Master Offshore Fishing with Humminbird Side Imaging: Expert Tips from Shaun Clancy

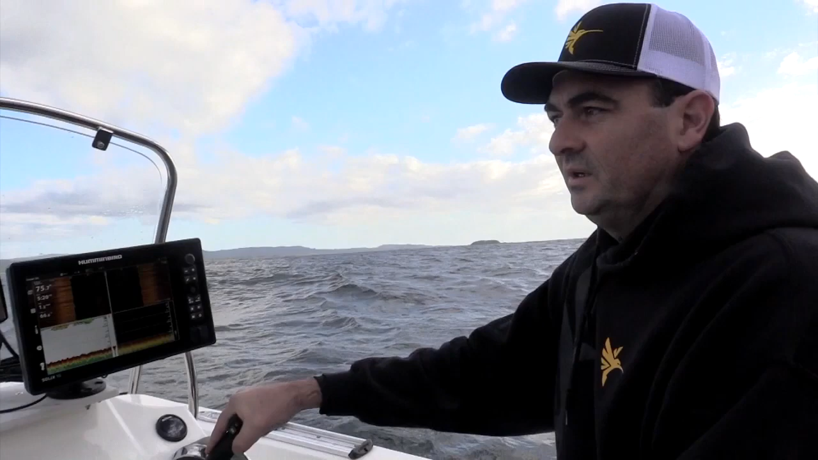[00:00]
Sean Clancy here from Hummerbird Australia and we're offshore with the boys from Mo Tackle and Coffs Harbour. There's a little bit of swell rolling and a little bit of wind shock, but we're out here checking out the Hummerbird Mega Imaging products and we're just looking for patchy bits of reefs. So this is where site imaging is really vital for guys offshore if they want to hone in on some areas that maybe aren't as popular, they can do that by looking around with site imaging.
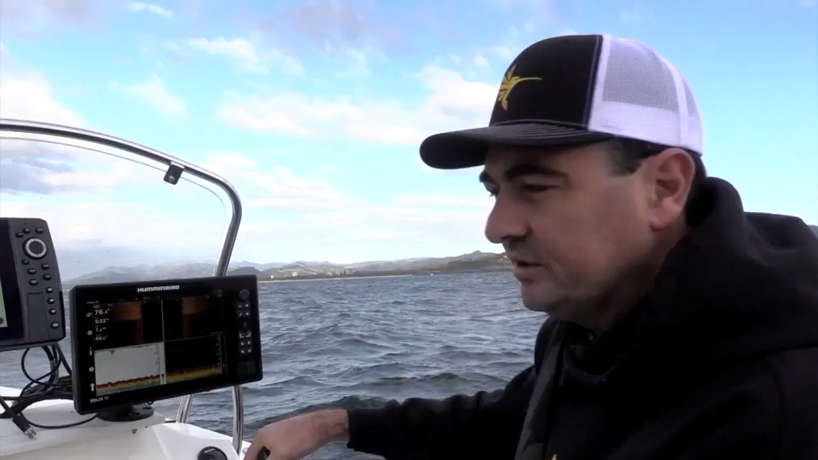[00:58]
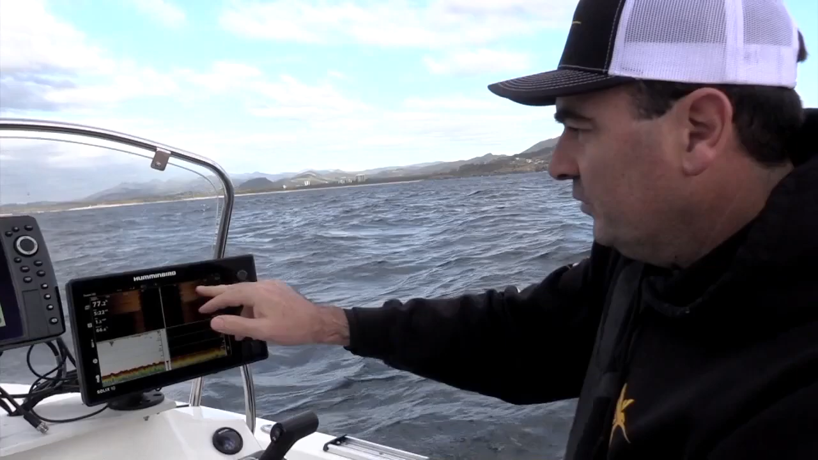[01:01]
So we're running along here, we can see on site imaging the bottom's just sandy,
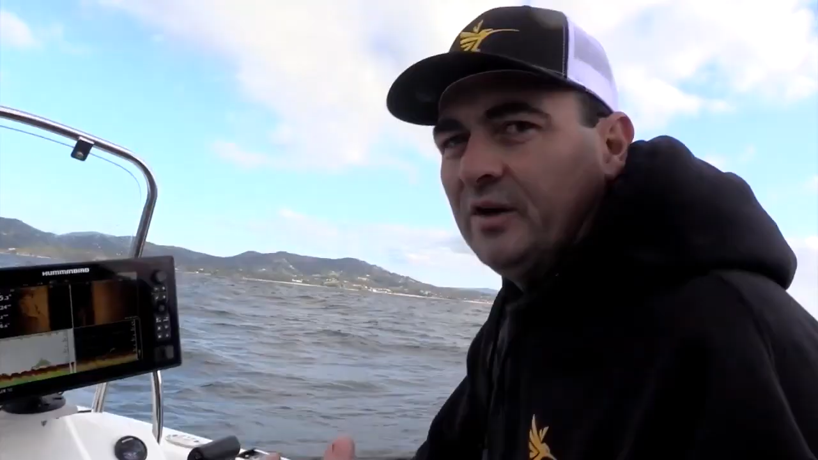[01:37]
Traditional sonar is still vitally important in order
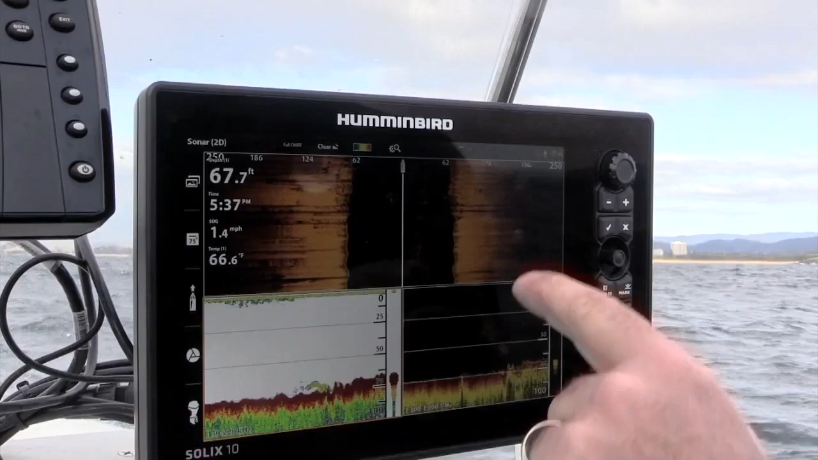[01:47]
On screen: depth 67.7 ft, water 66.6°F, speed 1.4 mph
We're set out to 250 feet either side of the boat. You can see there's reef on both sides.
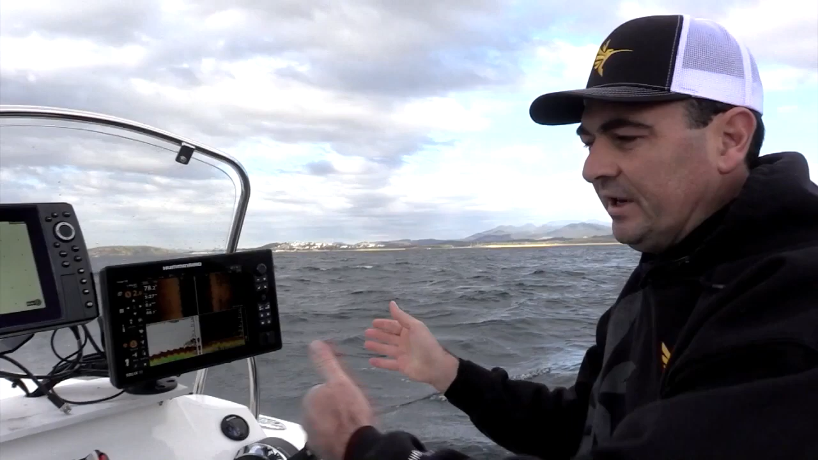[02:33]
You've got a lot of rope to put out, so it's very difficult to really hone in on a small patch of reef with, you know, we're in 60 feet of water. So we're probably going to have 150 feet of rope out in order to hold on this ground.
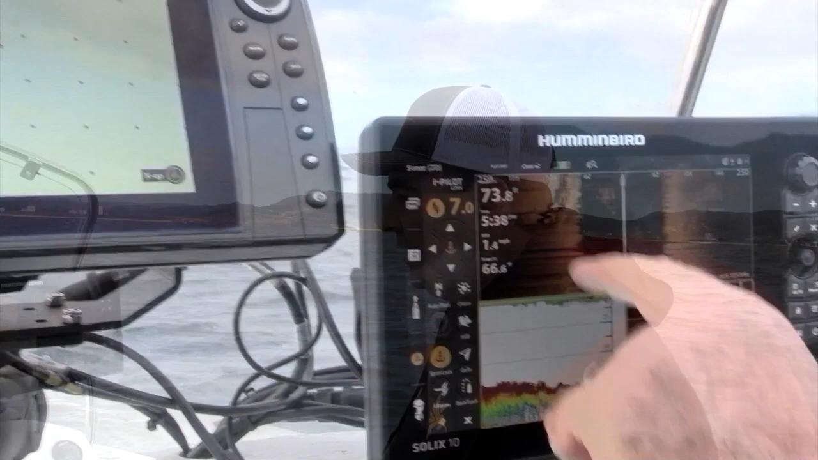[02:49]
And you can see here we're just nicely on the edge of that reef. And that's probably a really good spot for us to be positioned right on the edge between the reef and the sand. We can see we've got reef just to the left of the boat and we've got sand just to the right of the boat.
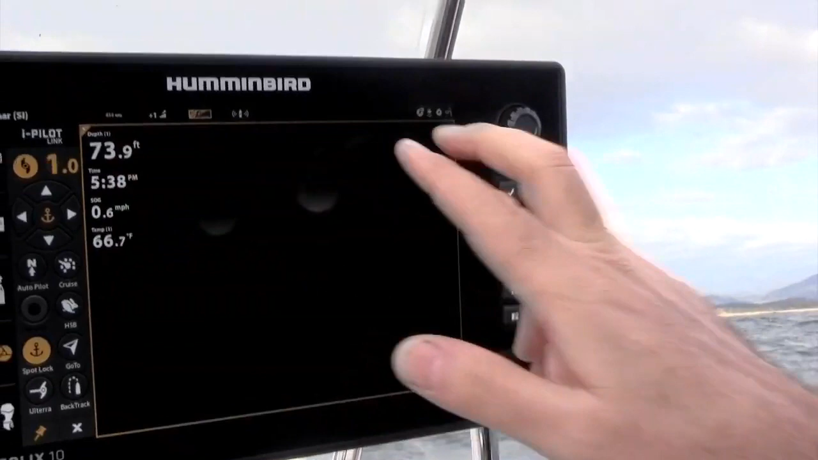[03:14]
On screen: depth 73.9 ft, water 66.7°F, speed 0.6 mph
That'll pull it up to full screen.